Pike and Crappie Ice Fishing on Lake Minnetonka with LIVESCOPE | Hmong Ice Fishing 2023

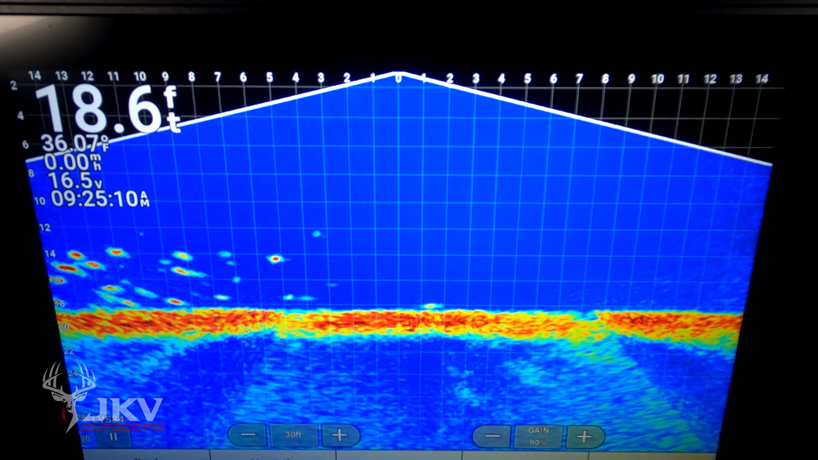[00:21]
On screen: depth 18.6 ft
Oh, no, hold up. That's too sad.
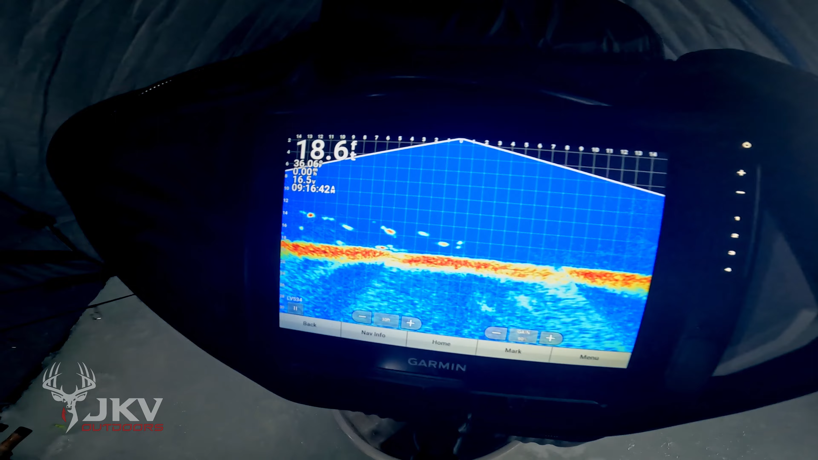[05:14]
It's coming in. Oh, the other one's coming in hot, dude. Jig it a little. Oh, what? Oh, those are air bubbles. Springs, man. We're right on top of the spring, dude.
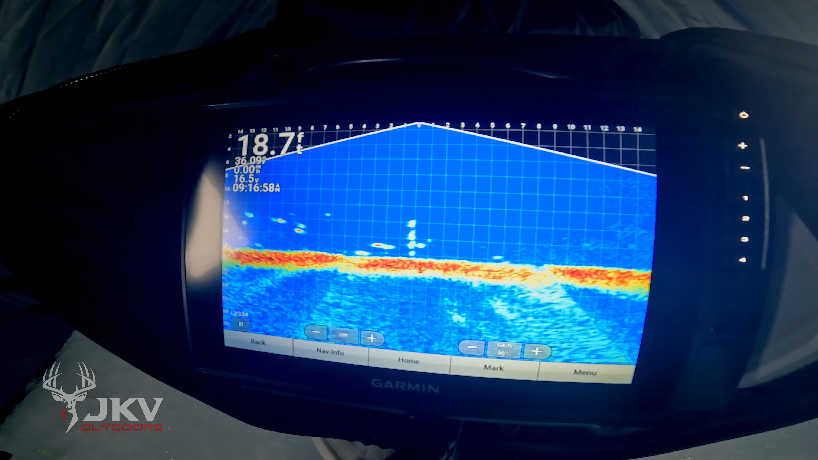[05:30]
On screen: depth 18.7 ft
That's why there's fish here. Oh, it's chasing. The minnow's swimming away.
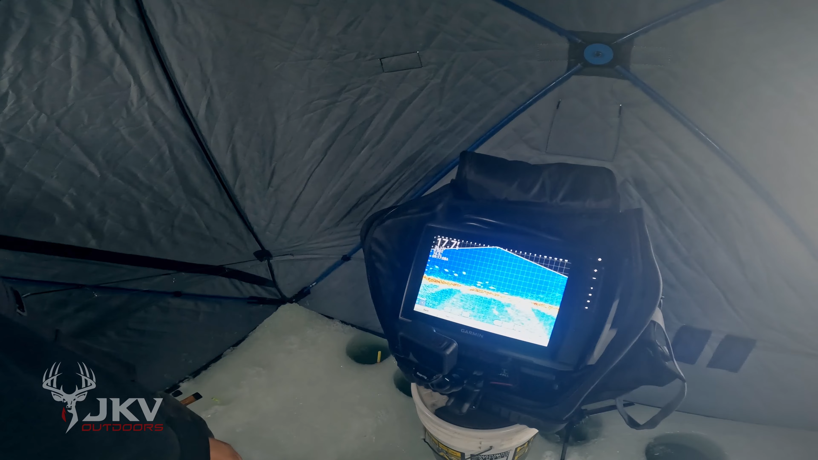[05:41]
Damn, that's why there's hella fish here. Oh, there we go. The spring's on the other side. Yeah. Go for it.
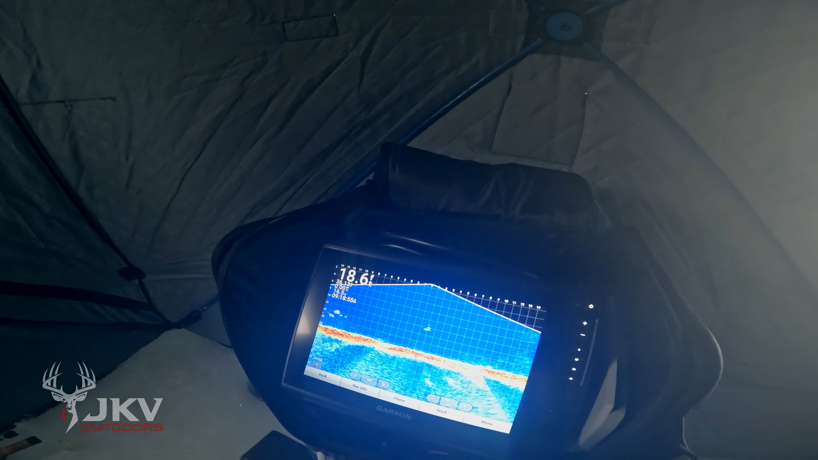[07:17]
It won't connect, bro. Well, I'm gonna finish up setting out.
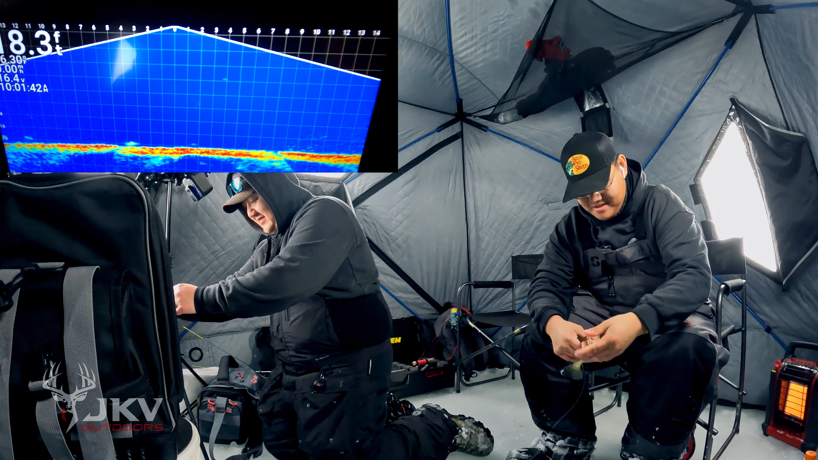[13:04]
On a new fish daddy. Okay. Put a whole minnow on here. You see that?
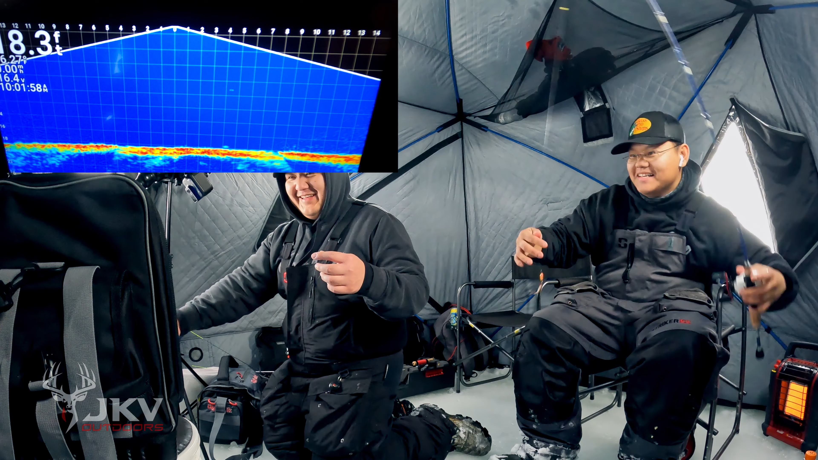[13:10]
Yeah, I see to the right. Yeah, I saw it swimming this way. I was like, these are aggressive, dude. Yeah, dude. Oh my gosh, I'm just so pissed. I hate this damn bobber stopper, man. It's all this bobber stopper stuff. I have regular bobber stoppers. Yeah. No, I thought it was, you know, I might have to change it in a bit. Oh yeah, here we go. Look at that school. School coming in from the right. Let's go, buddy.